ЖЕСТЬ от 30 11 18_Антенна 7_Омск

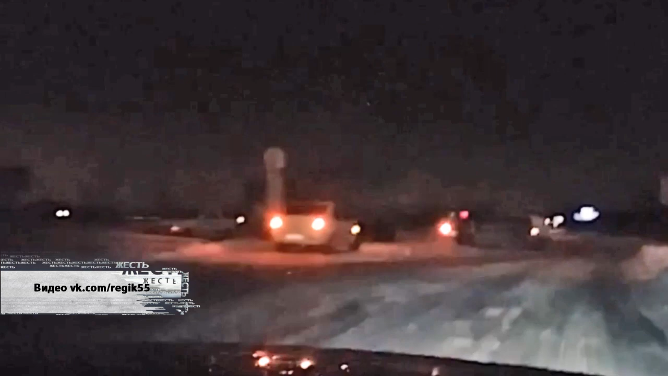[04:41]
снес ограждение и улетел под откос на нижний уровень дорожной развязки. И это тот редкий случай, когда водителям стоит следить за помехами не только слева и справа, но и сверху.